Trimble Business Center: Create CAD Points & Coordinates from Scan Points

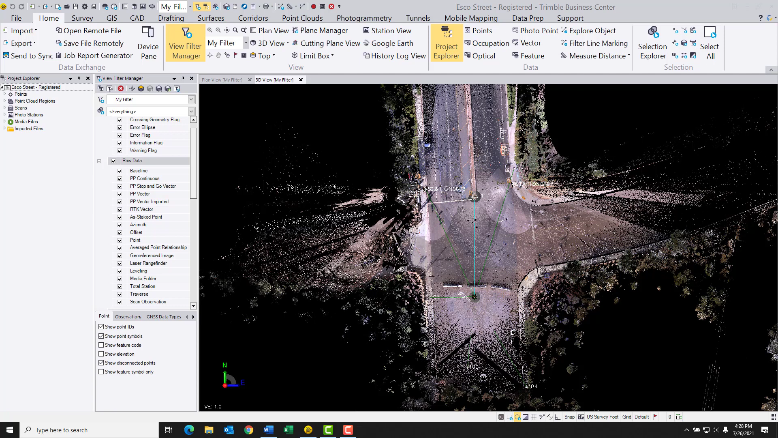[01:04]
I think there's four scans that were used for this. And this was a live intersection. So there were pedestrians and vehicles coming and going and stuff. Let me switch over from a plan view into a 3D view. So let me go ahead and switch on over here. I guess I was at a 3D view there.
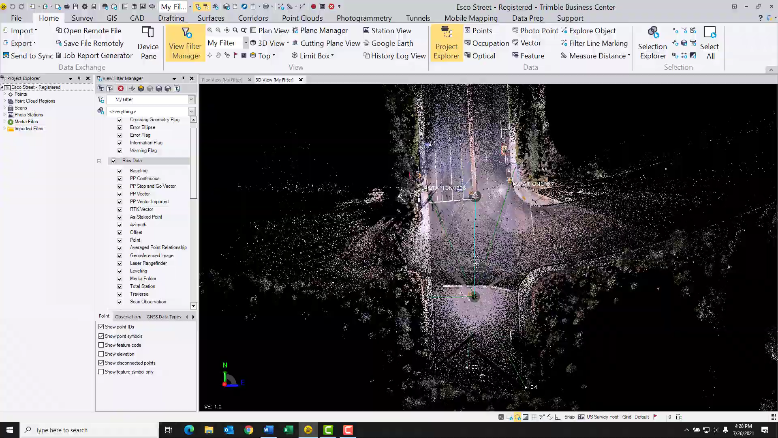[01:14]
But let me zoom in a little bit and we'll kind of rotate around and tilt a little bit.
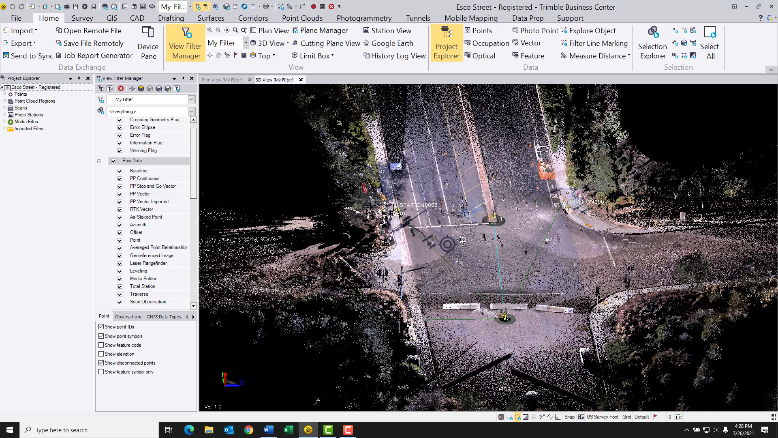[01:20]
Now, I have up my Project Explorer on the left-hand side as well as my View Filter Manager here. So you can kind of see what's going on.
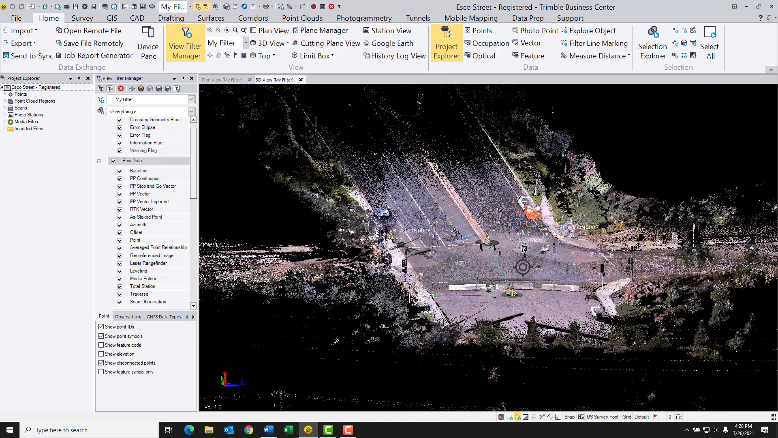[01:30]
But the routine that we're going to be doing actually has two rather distinct parts. The first is a routine called Create CAD Points from Scan Points. And that's going to be hiding under the Point Cloud dropdown. And the second part is to Create from CAD, which is under the CAD dropdown. So to begin with, just to kind of get a sneak preview, let me click on Point Clouds here.
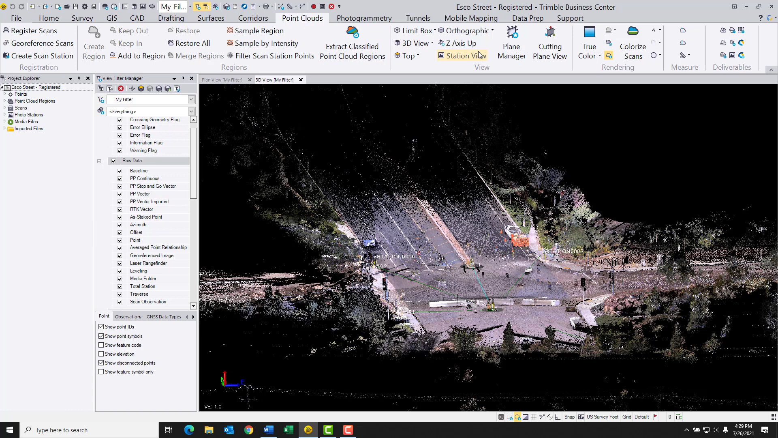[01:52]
And on the far right, under the Deliverables section, you'll see in the upper right a number of icons. But this one is the Create CAD Points from Scan Points. Let me go ahead and bring that up here.
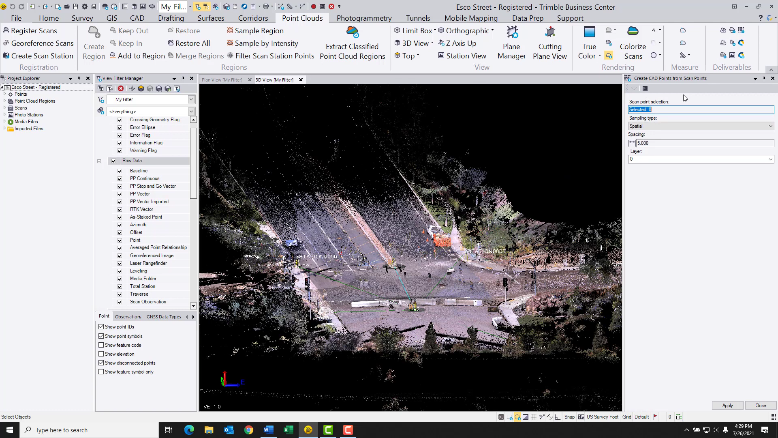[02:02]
And you'll see that the first thing that they're looking for is they're looking for us to select our scan points. So if you happen to have a very, very clean scan without a lot of different little remnants or fragments that might create erroneous coordinates,
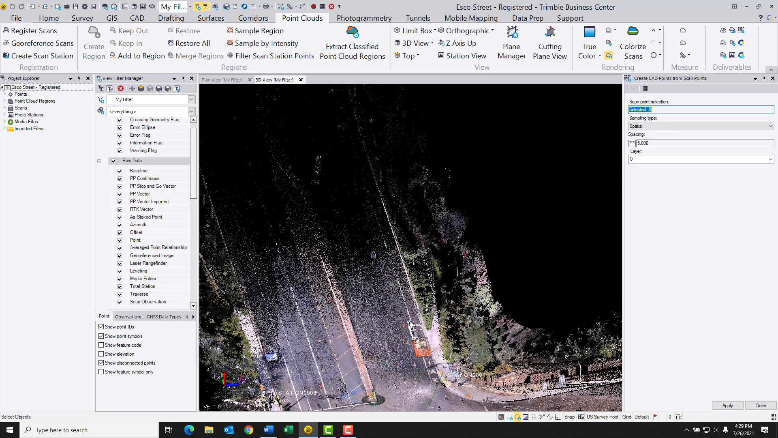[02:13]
you could pretty much go right in here right now and either using the Polygon Select or the Rectangle Select tool,
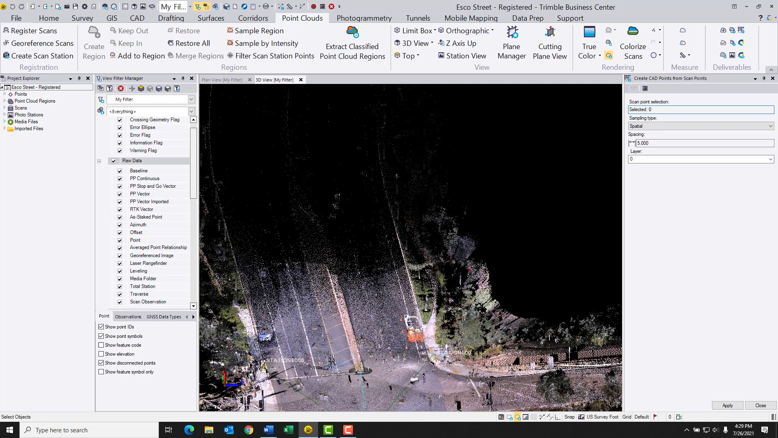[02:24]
start selecting out a section of your scan points. In this case, I'm not going to do that.
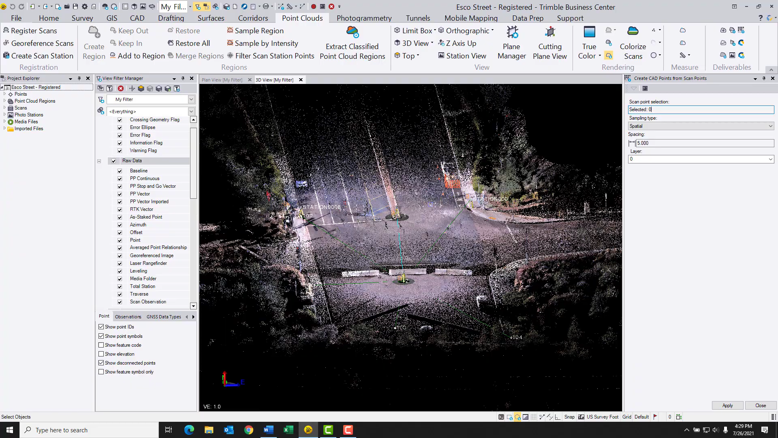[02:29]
What I'm going to do instead is I'm going to go ahead and I'm going to clean this up. I'm going to create a region of my area of interest. And then what I'm going to do is I'm going to classify that region to extract the ground from it.
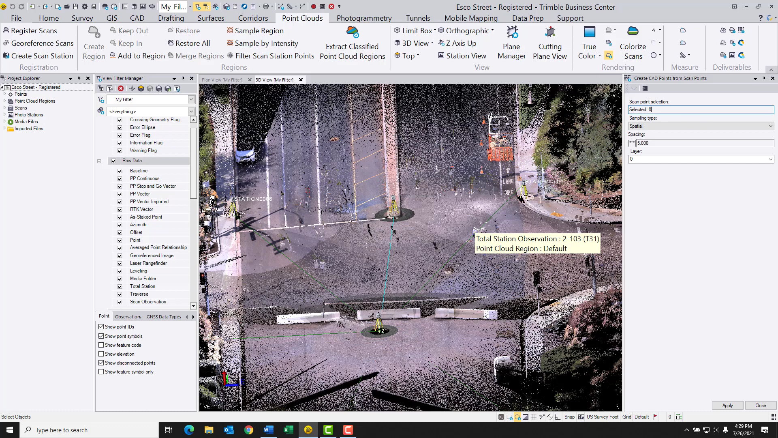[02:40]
And that's going to help me remove out all of these little bits and
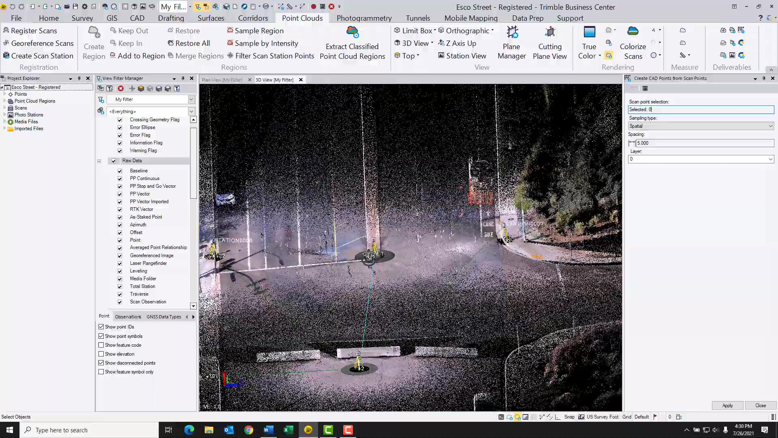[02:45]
pieces of vehicles and pedestrians and all this other stuff that's going on.
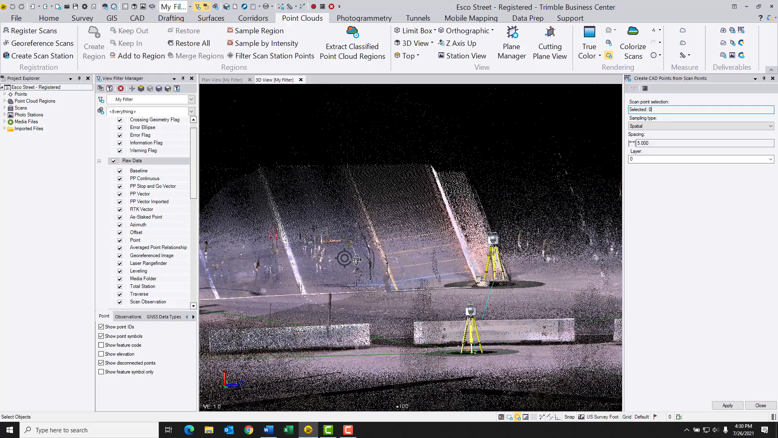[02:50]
And then once I've done that and I've cleaned out any other little remnant fragments and stuff,